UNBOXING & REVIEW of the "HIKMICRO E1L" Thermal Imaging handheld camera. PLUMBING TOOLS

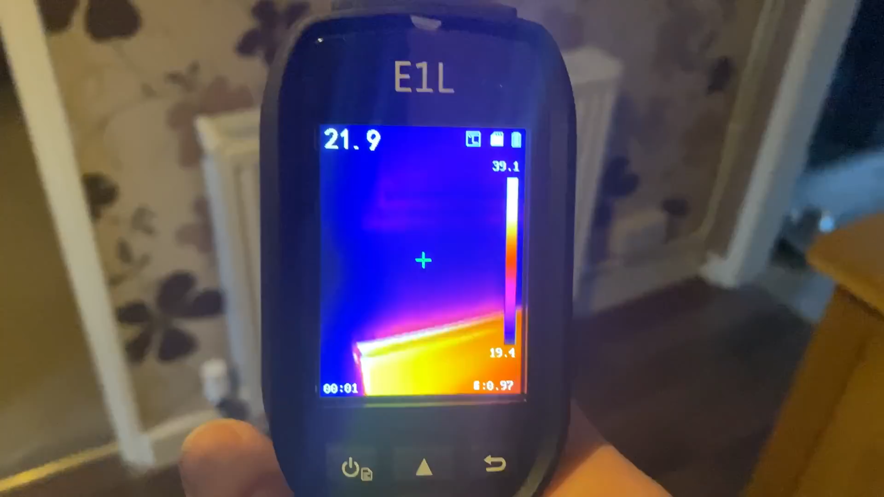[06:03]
you can see on the wall that's the laser so if I point that to the top left corner of the rad you see the crosshair so
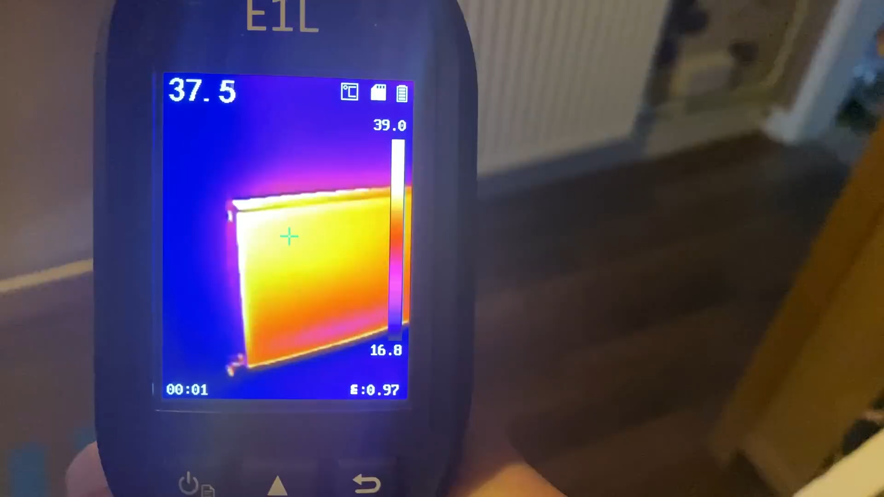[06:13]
that's telling us that top left corner is 38 degrees and then at the bottom just put the razor onto the bottom look at it 29 degrees so yeah so and you can literally see
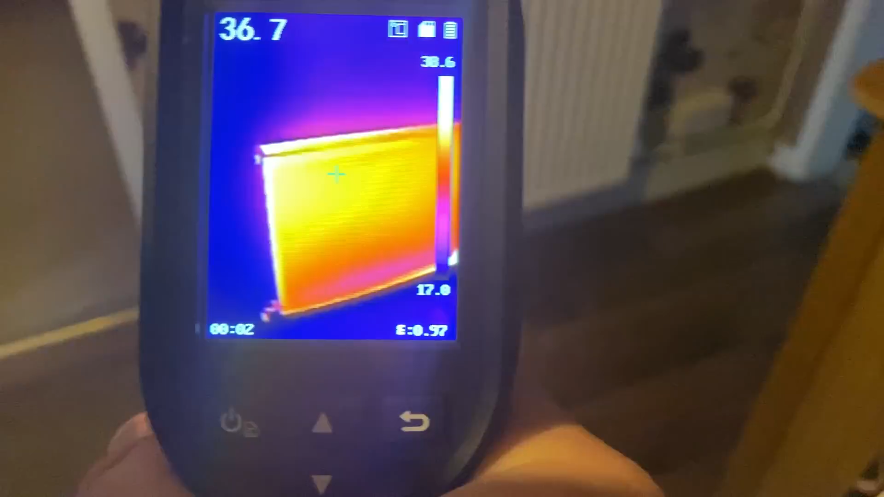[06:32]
it as it's coming through now from the top into the coolest part at the minute is down there also
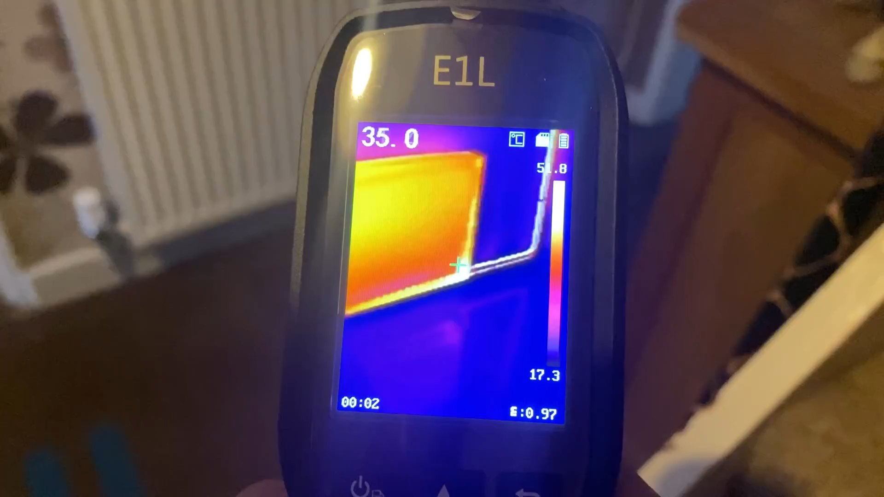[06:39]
you're picking up the pipes as well going up in the corner so yeah so the
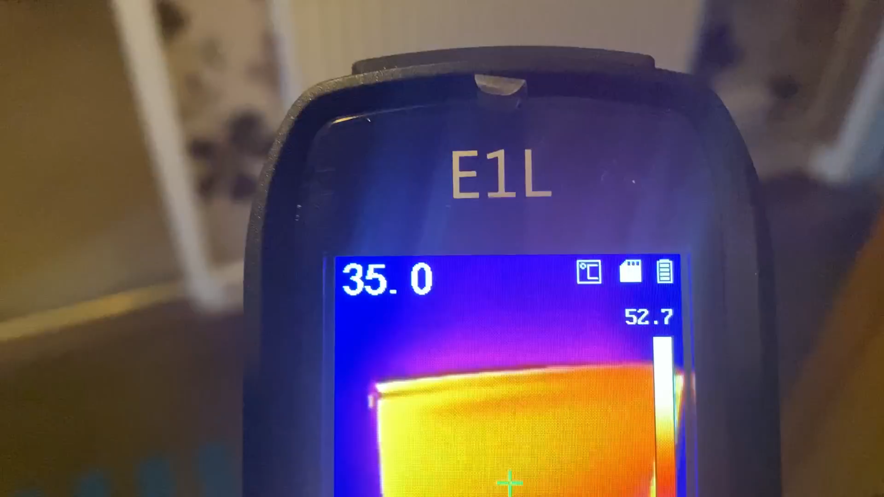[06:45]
top you've got the actual temperature and obviously on the scale on the right hand side is
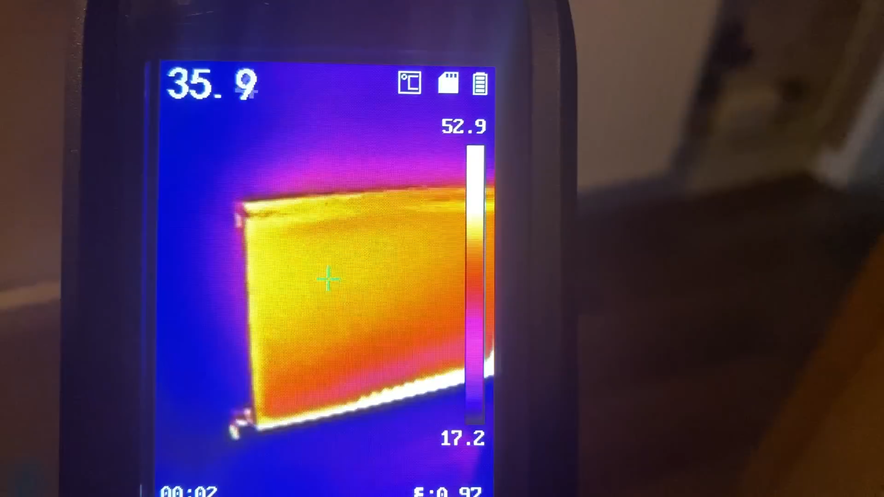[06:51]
I suppose it's your temperature scale isn't it
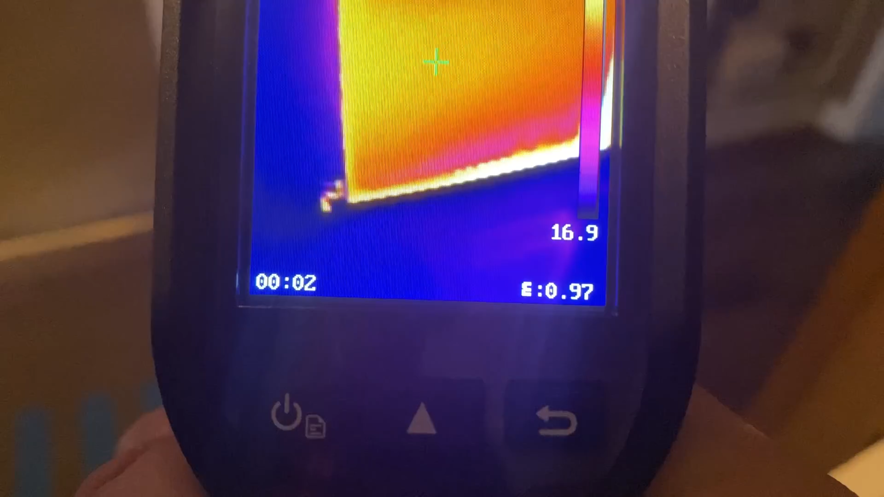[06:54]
yeah so that that rad is literally coming off but that's
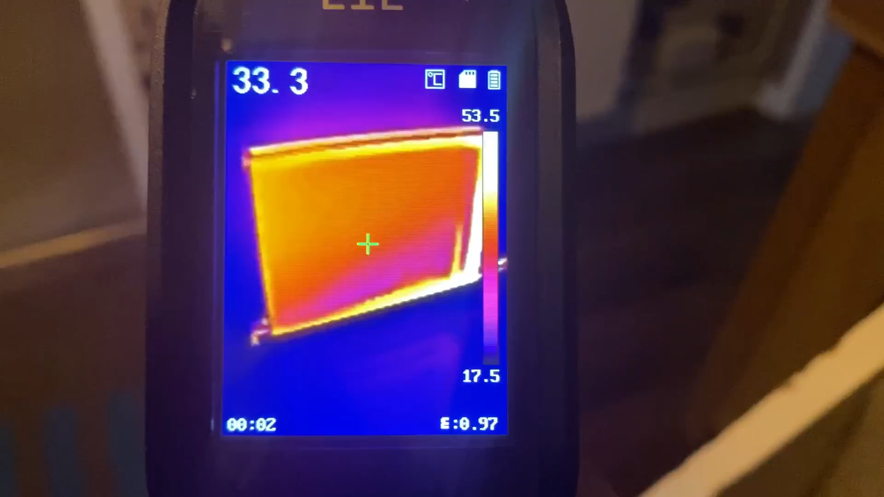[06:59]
what it looks like using it as a tool that's what it looks like and then this
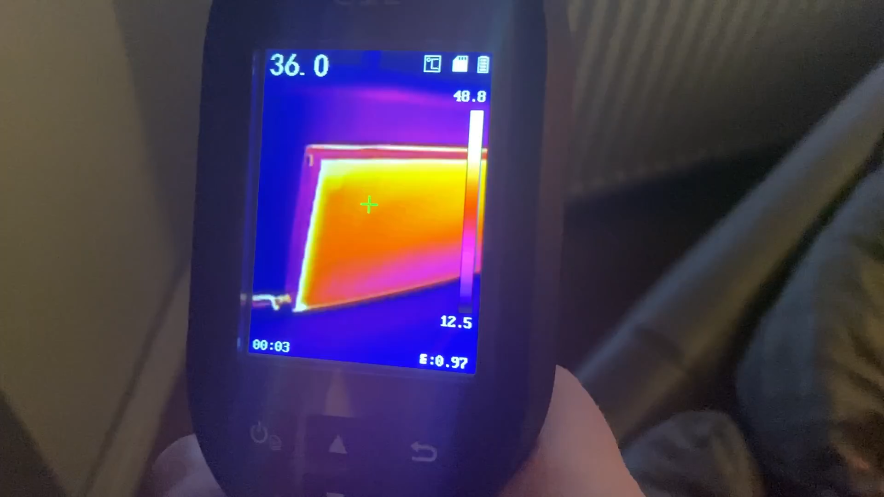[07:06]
is a radiator that's took behind my sofa for most of the time so
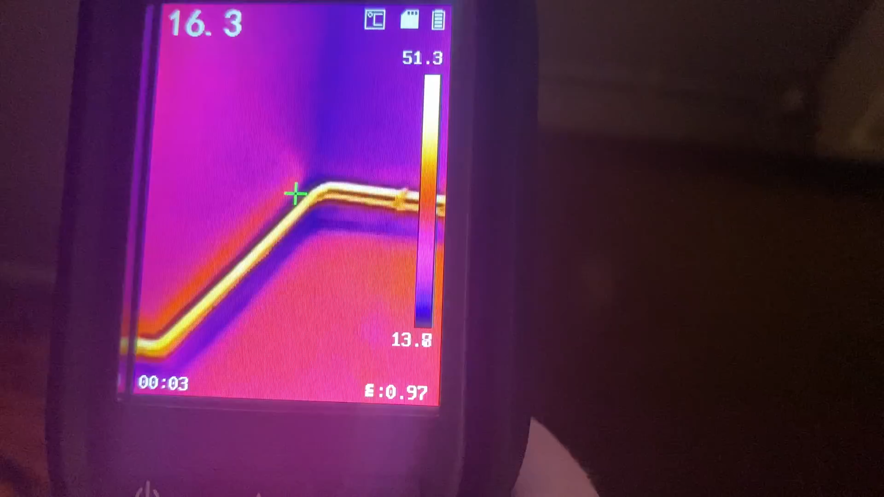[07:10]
as you can see the pipes coming down the back there and
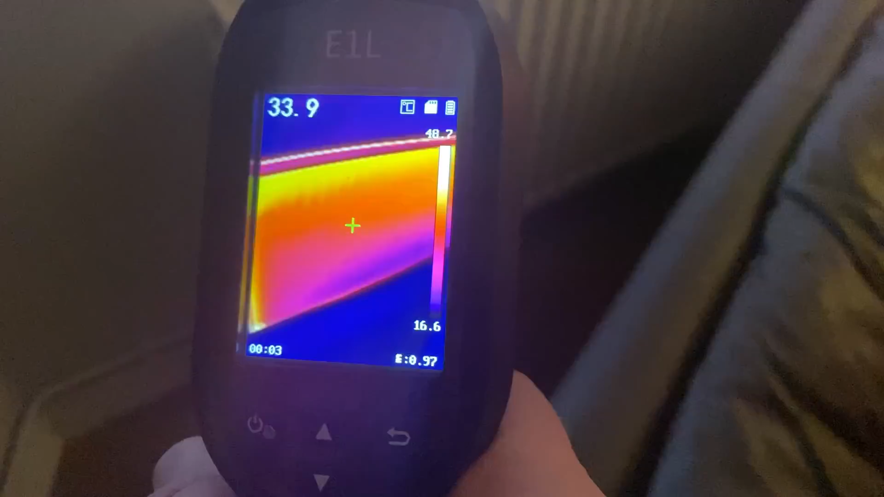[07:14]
you can see a
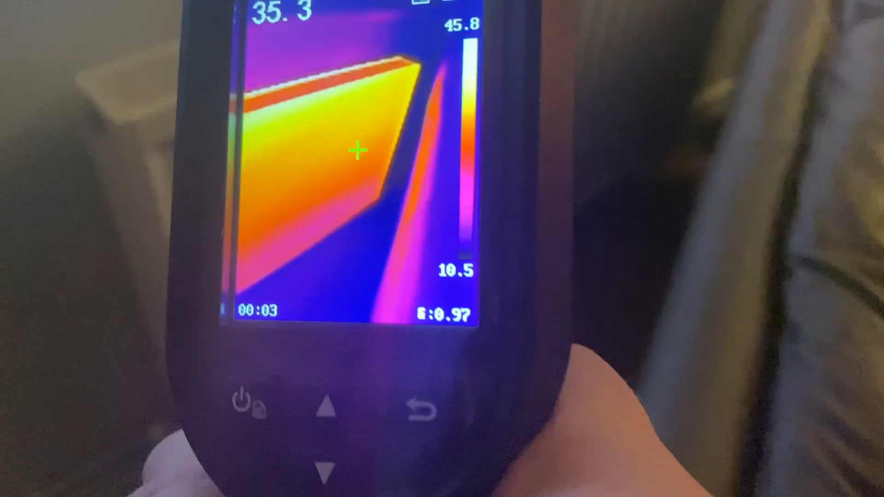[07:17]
nice uniform display of heat so
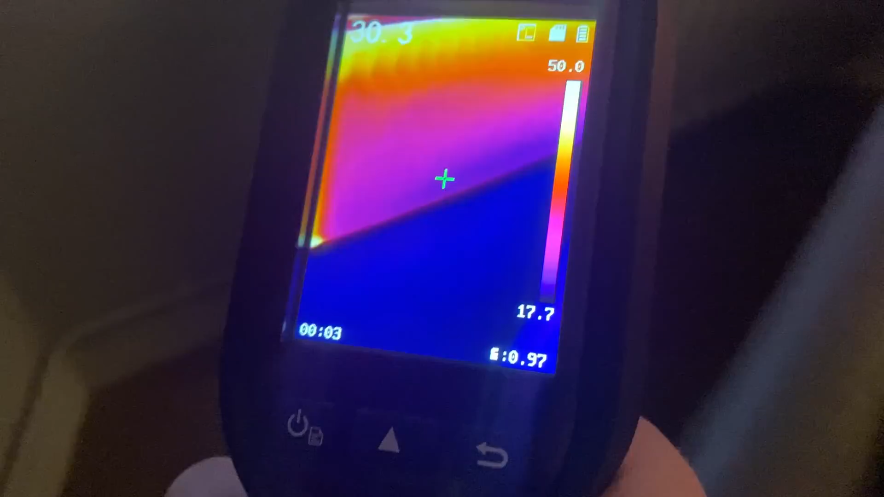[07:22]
it's cold at the bottom obviously it's coming on 29 degrees and then at the